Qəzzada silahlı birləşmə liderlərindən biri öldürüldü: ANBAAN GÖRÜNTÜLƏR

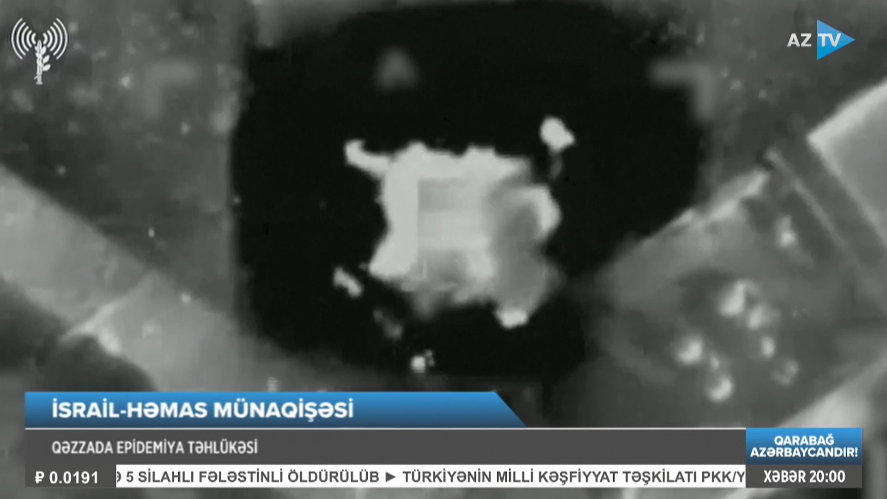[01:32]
İsrail hərbiçilərinin Qəzadakı son hava zərbələri nəticəsində Həmasın liderlərindən biri olan Fələstin Qanunverici Şurasının vizs-spekeri Əhməd Bahar öldürülüb. İsrail ordusu məsələ ilə bağlı şərh verməyib. Yordan çayının qərb sahilində isə İsrail hərbiçilərinə hücum cəhd olub.